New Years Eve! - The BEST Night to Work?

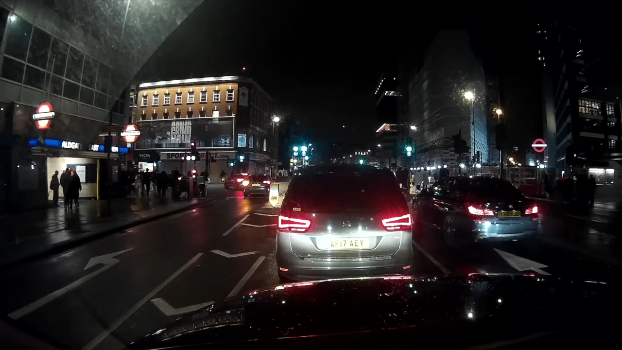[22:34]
From here, we just have to turn around Whitechapel High Street, Whitechapel Road. On the left, we've got the Blind Beggar Pub. This pub is infamous because it's where the notorious East End gangster Ronnie Cray shot
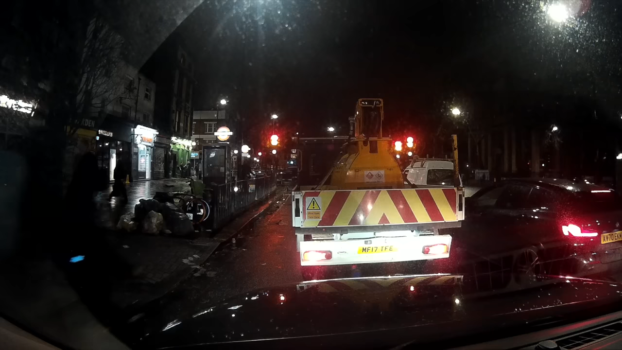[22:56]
From here, we do a left under Andrews Road, which just follows along the north side of the canal, right in the Broadway Market.
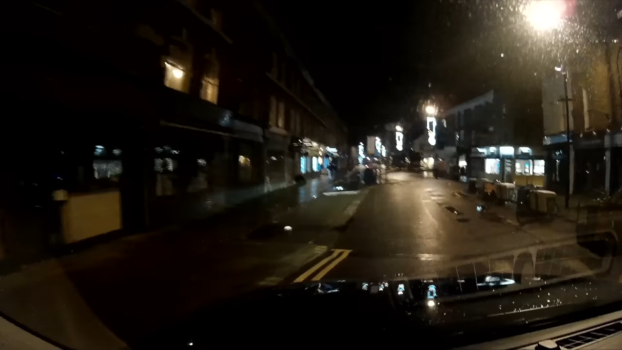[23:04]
And bosh, we drop them there. We are in £4 extras land.
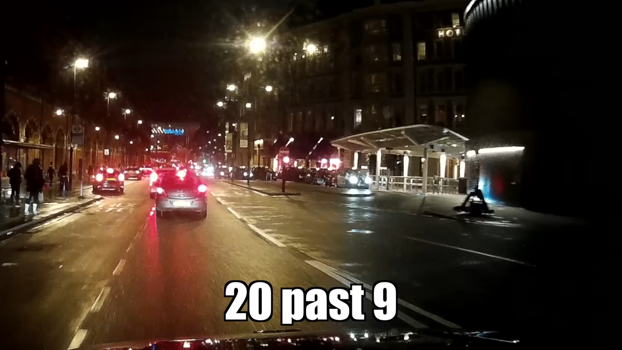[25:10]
20 past nine on New Year's Eve and there's not a soul in sight and King's Cross is ranked out.
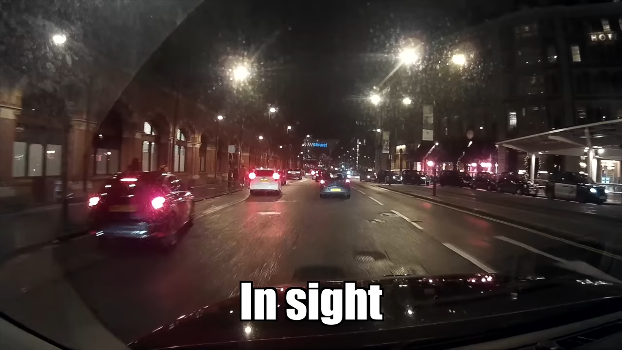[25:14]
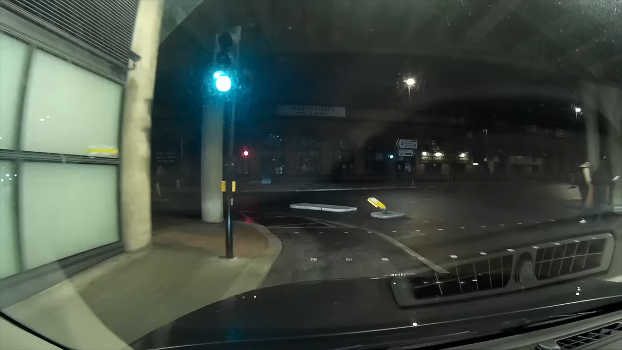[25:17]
Let's try St Pancras. I go round, come out into Midland Road and it's looking good. There's not many cabs on the rank at all.
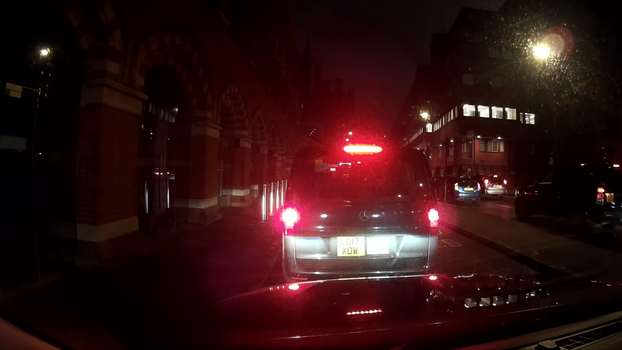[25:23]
In fact, I'm just there for a few minutes and I'm soon straight on point at the rank. Awesome. But sadly, the minutes pass.
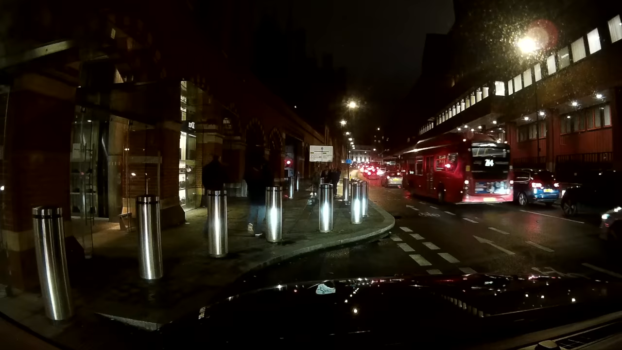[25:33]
So much so that it's nearly 10 o'clock. I'm on that rank for 30 minutes on point and not a single soul comes out.
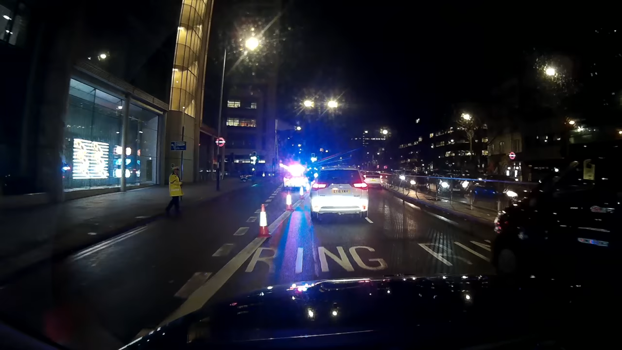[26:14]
The next entrance to get me anywhere near the West End, Gower Street, is also shut.
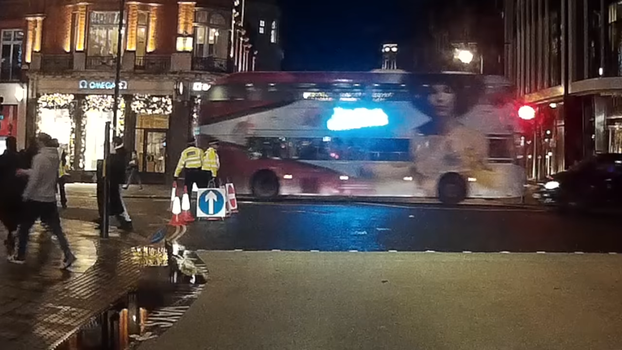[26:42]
There's plenty of people milling up and down Oxford Street and I can see cabs that have got jobs on. I just can't get one. I'm thinking, I'm going to head to Mayfair. You're going to get someone in Mayfair. Surely, all these opulent places, restaurants, clubs,
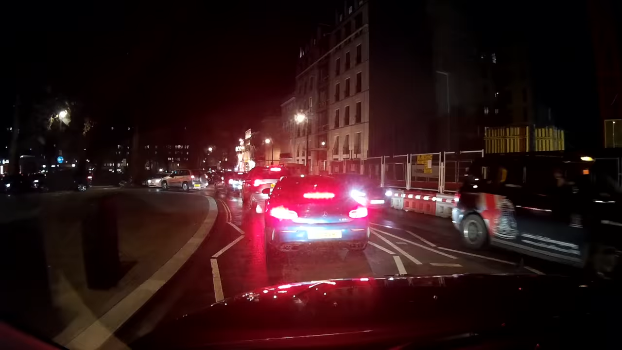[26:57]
there's going to be someone finished up at a restaurant who just wants to go home and celebrate New Year's at home. Eventually, I'm thinking, I don't want to sit in Barclay Square so I exit onto Bruton Street and I managed to get a job outside Hakkasan. But, is it the luck I need or is it just going to cause me another headache?
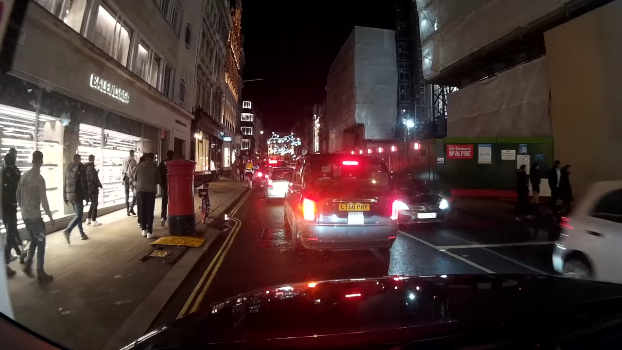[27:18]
I'm thinking that the absolute closest I'm going to be able to get them is either Regent Street or Piccadilly Circus.
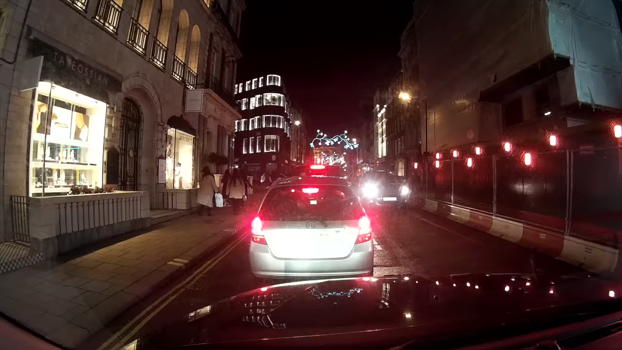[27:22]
There's a hell of a lot of traffic on Conduit Street so I exit off down to Saville Row.
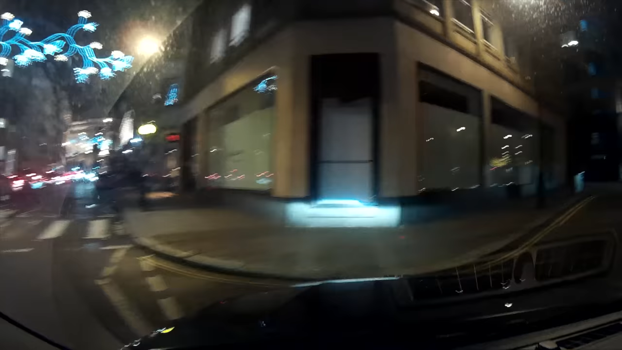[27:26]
Burlington Street is shut and then of course I'm into Burlington Gardens.
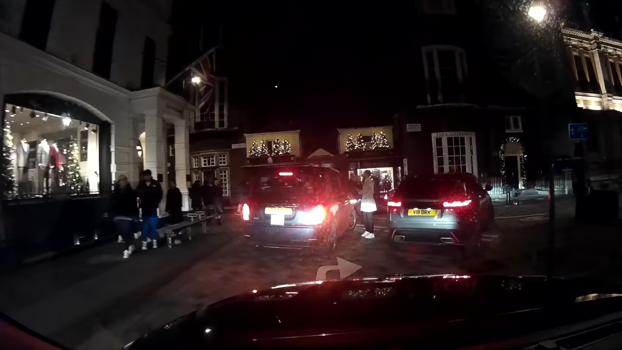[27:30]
So I'm thinking, no bother. If I come along Old Bond Street, I can get out into Piccadilly that way.
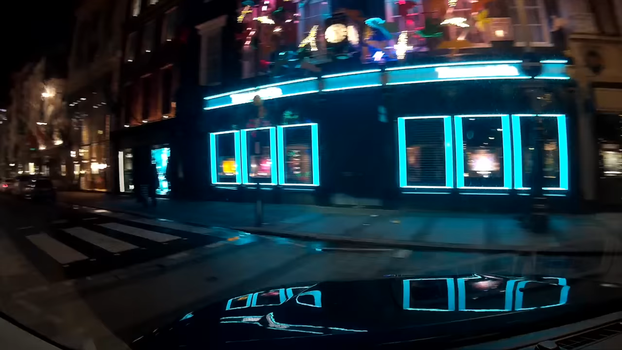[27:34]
Old Bond Street, you can see you can't exit out of there.
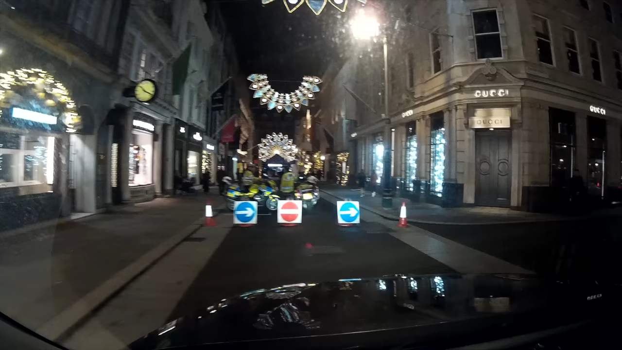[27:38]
Then of course, you're forced over into Albemarle Street.
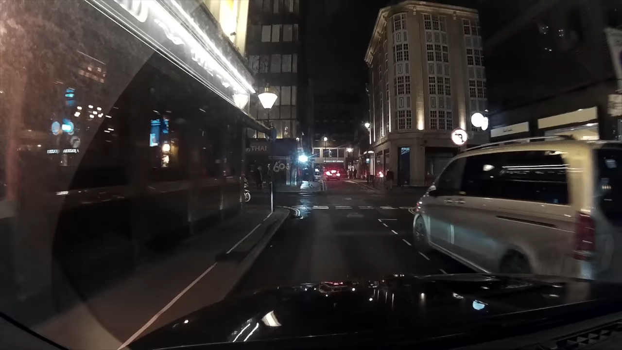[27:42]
I know that from this point, it's just going to force me back to Barclay Square. I let the passengers know.
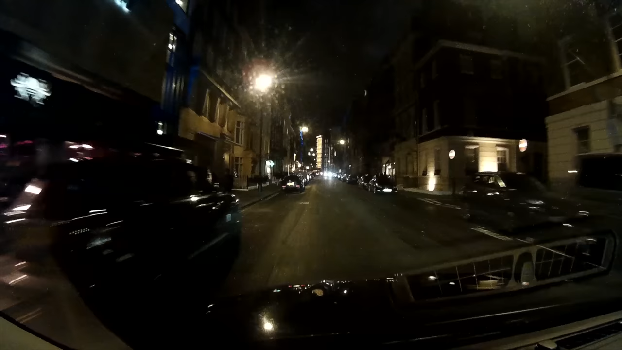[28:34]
That's going to get us out to safety to the Bayswater Road and out to Notting Hill.
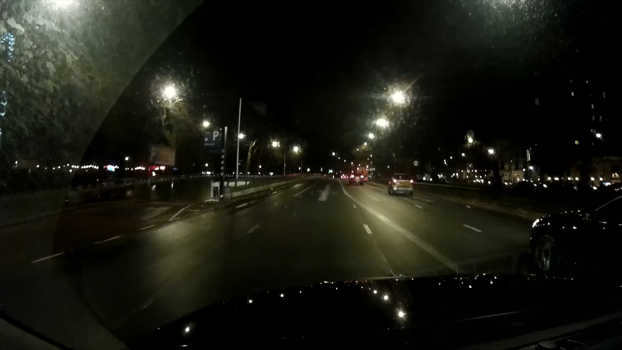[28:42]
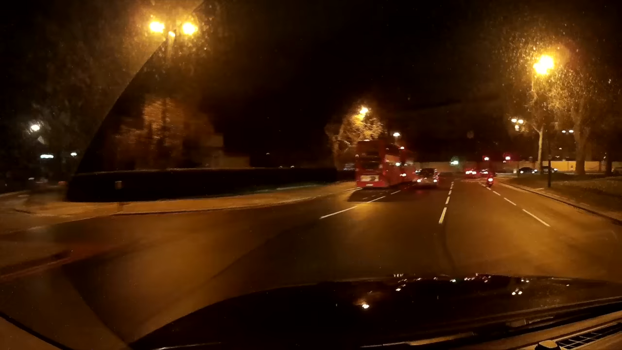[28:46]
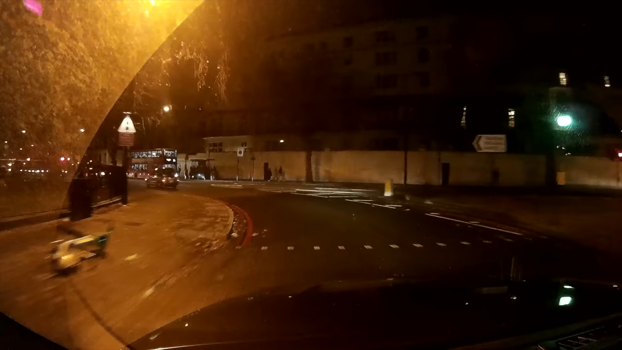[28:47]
We go around Marble Arch, get ourselves out on the Bayswater Road through Lancaster Gate, Bayswater Road and it's beautiful. Just nice and easy rolling our way out to Notting Hill Gate and they want to be dropped off at Campton Hill Gardens.